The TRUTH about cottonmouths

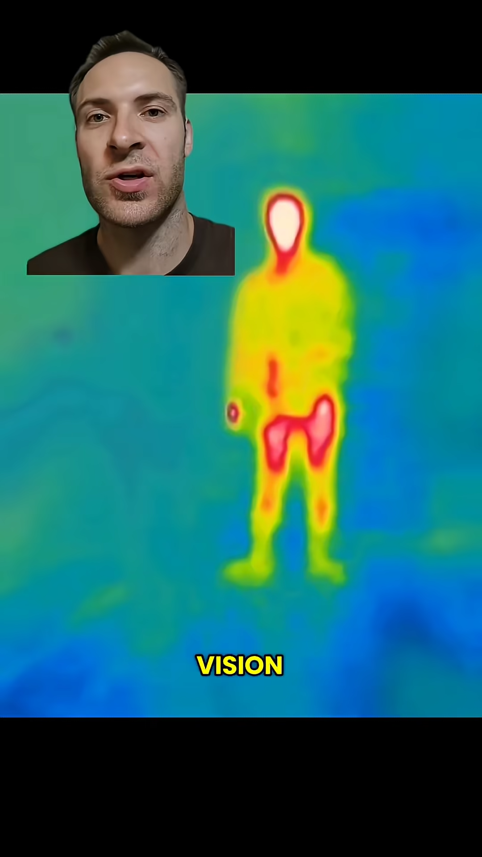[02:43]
Your head might seem really hot, while the boat seems really cold. The short version is they're always looking for shelter or places to rest. On top of all of that, it might not even be a cottonmouth.